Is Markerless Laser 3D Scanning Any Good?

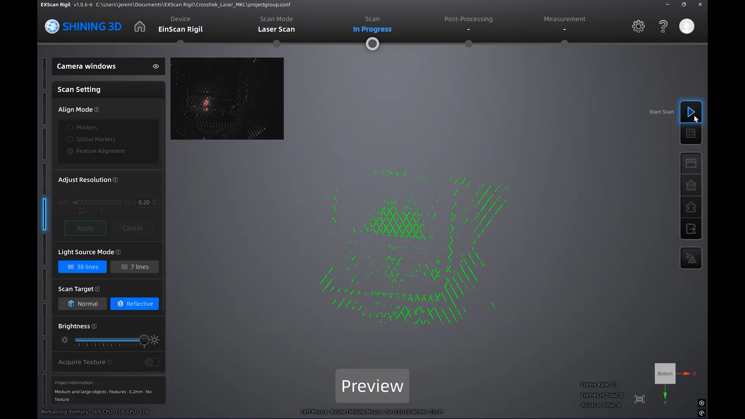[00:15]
All projects will be scanned at 0.2mm resolution.
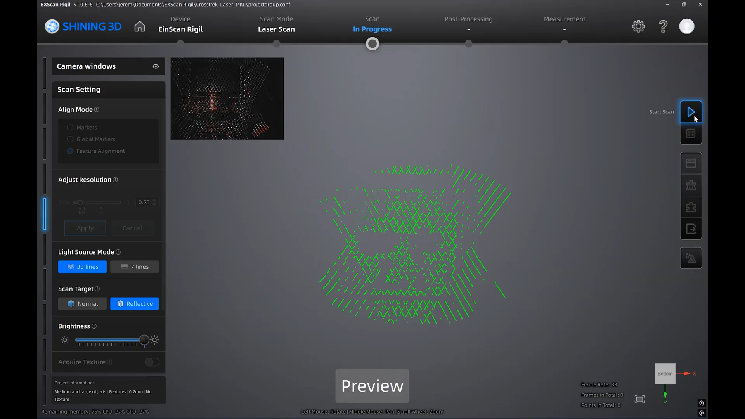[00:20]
The scans will be done on a 2018 Subaru Crosstrek infotainment and climate control center.
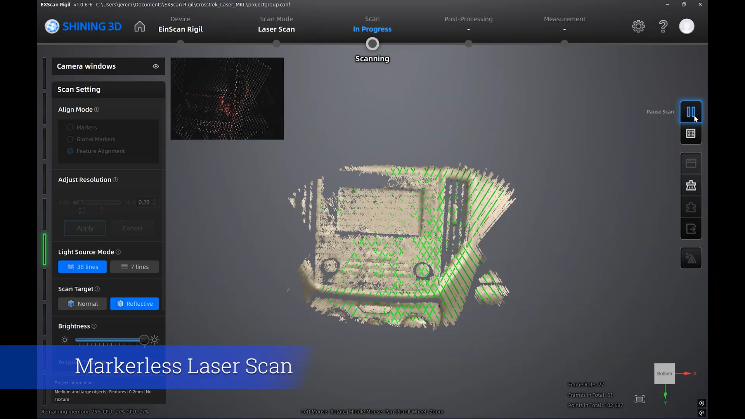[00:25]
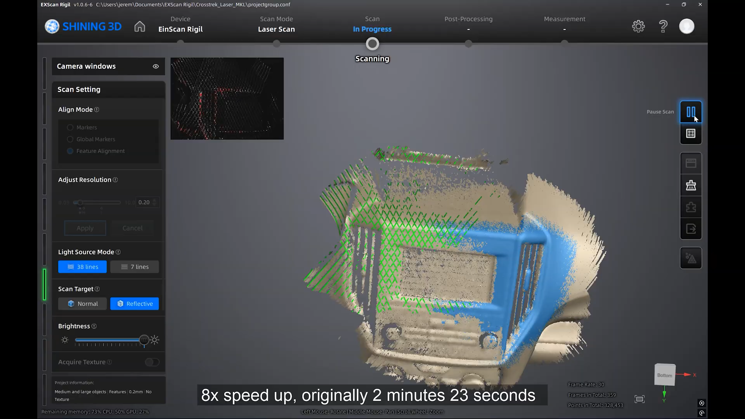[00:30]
You can see that I've started the markerless laser scan. The Rigel never had a single tracking issue,
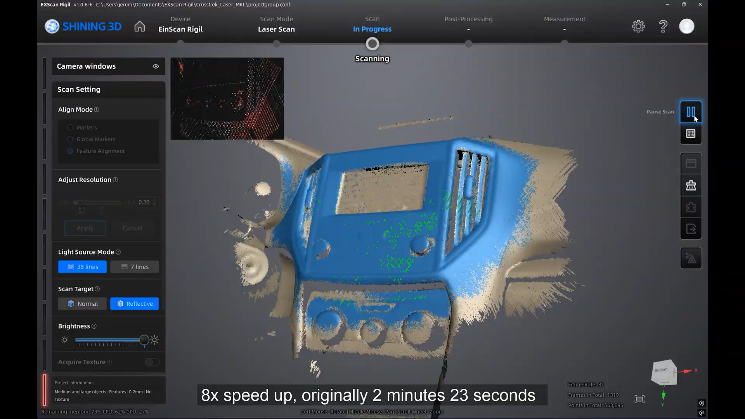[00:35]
but Xscan did crash during the first attempt.
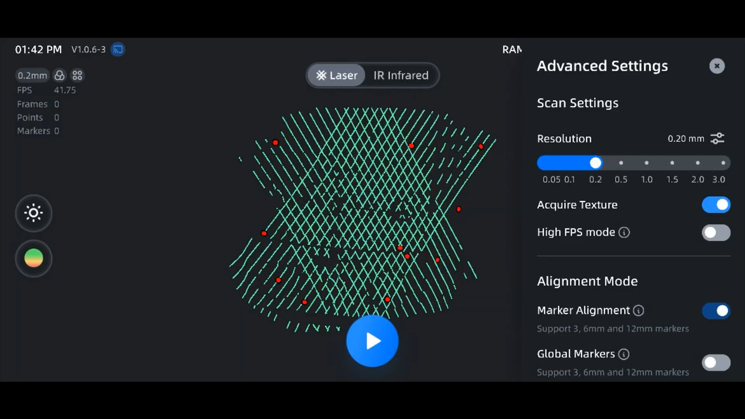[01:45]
Just note that it does impact FPS slightly. I'm starting the scan now.
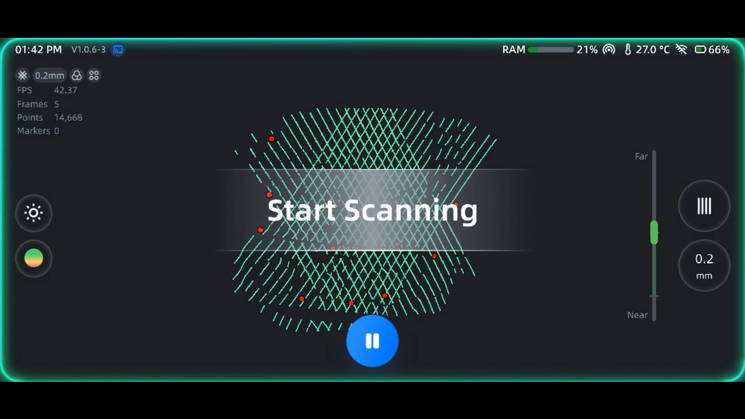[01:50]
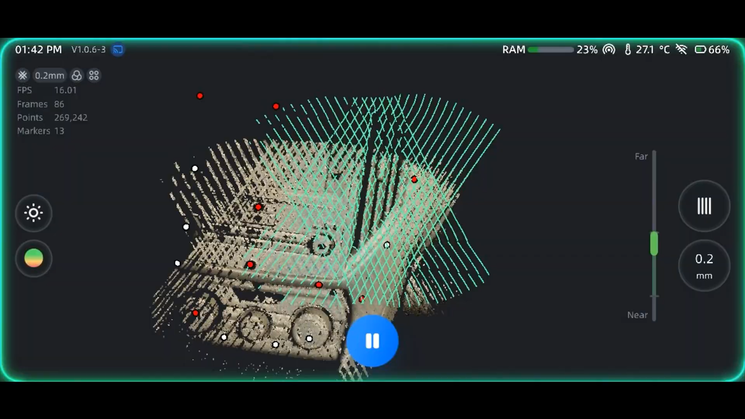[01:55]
You'll see throughout this recording that the green laser lines are turning magenta sometimes.
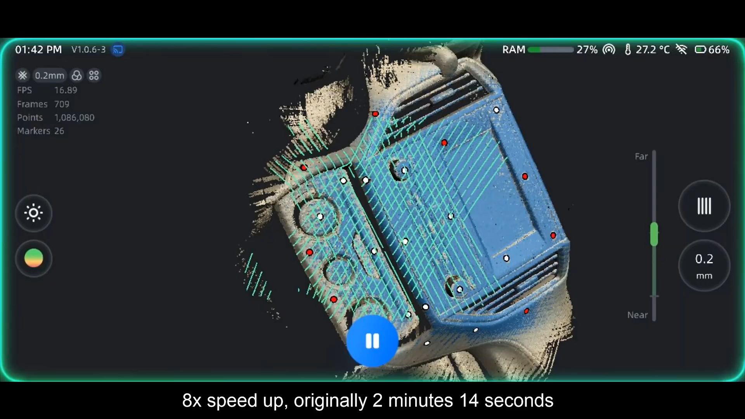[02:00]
That just means it's losing tracking. I probably didn't have enough markers,
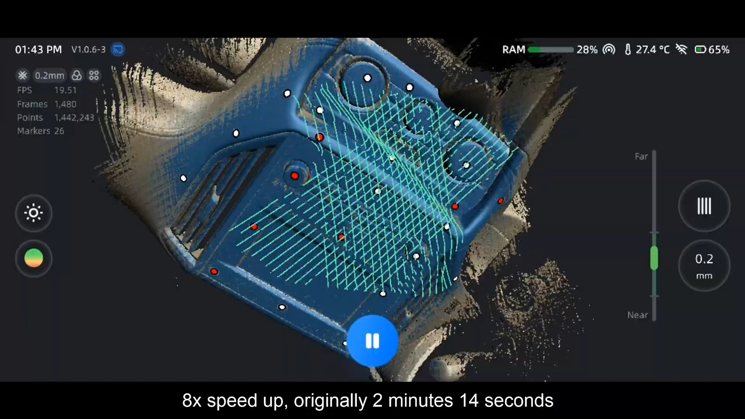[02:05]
or I just didn't have them in the right locations, but it still worked.
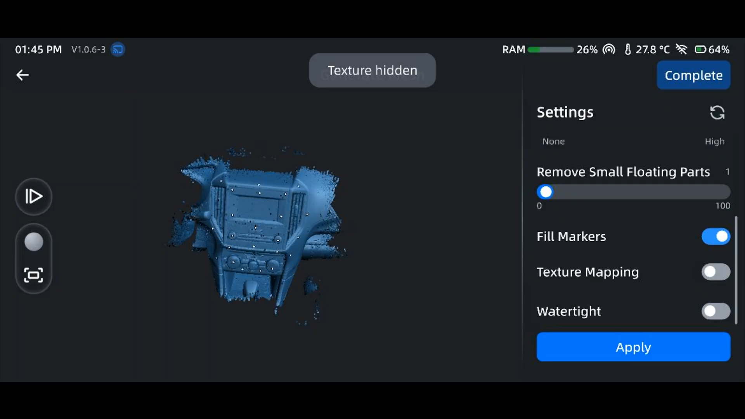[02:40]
I'll match the settings we used in the markerless laser scan, but I'll also enable texture mapping here.
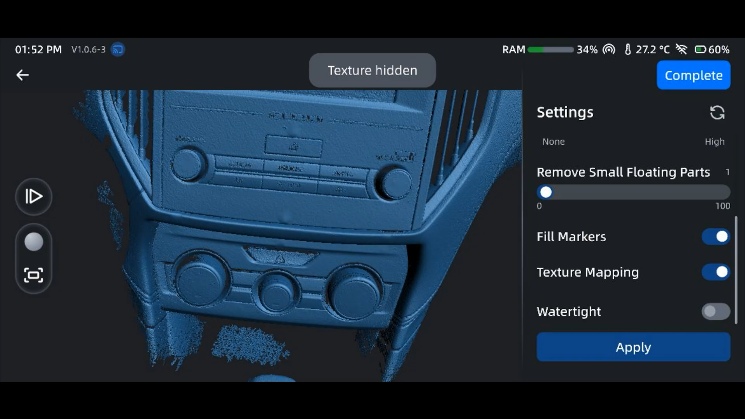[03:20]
The mesh looks good, so we'll complete it. The mesh looks good, so we'll complete it.
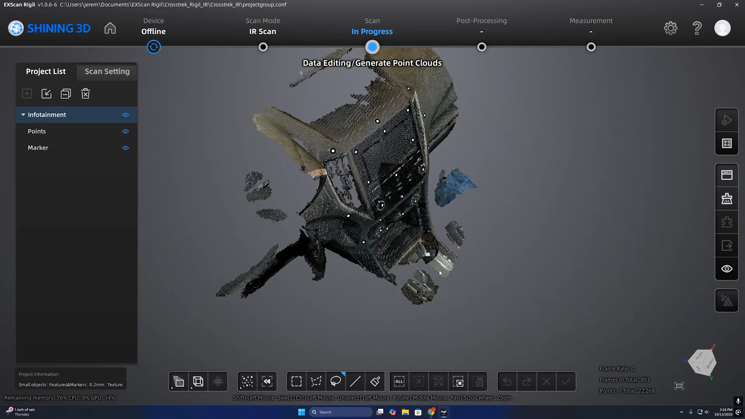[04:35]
I'm going to go ahead and clean up the point cloud data a little bit here first since we only care about the infotainment and climate control area.
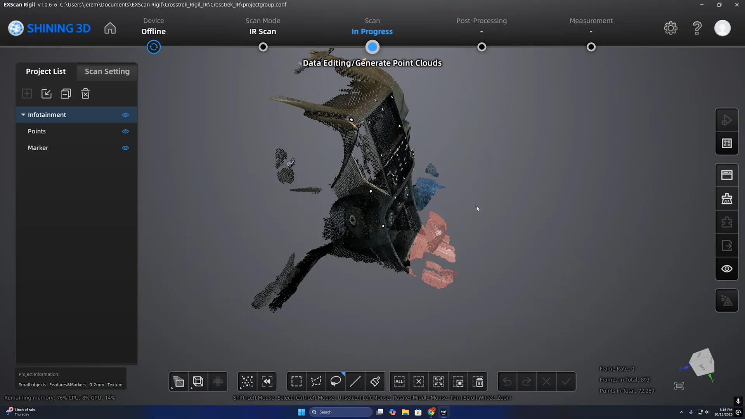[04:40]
Then I will optimize and generate the point cloud data.